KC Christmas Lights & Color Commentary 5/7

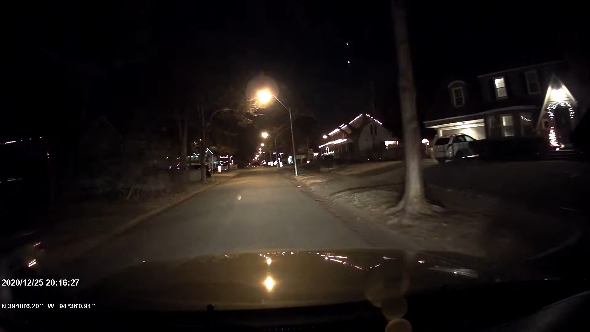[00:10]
Get out of the line of traffic because everybody wants to get ahead of everybody else or something. Right. And make sure they stop or not. Nice yield. This is yield crap. Let's just go. Oh, back to the lasers. Can I go through the lasers again?
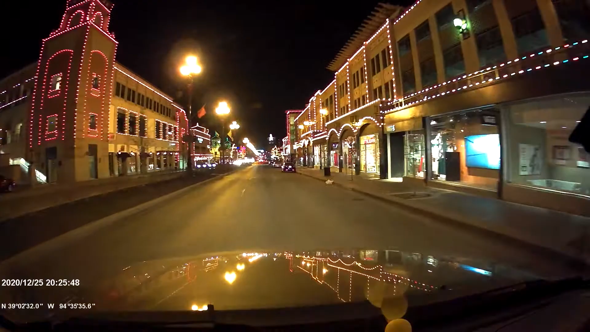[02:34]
Oh, Bentley. Really? Yeah, you didn't notice? I'm so dazzled by lights I can't see shit.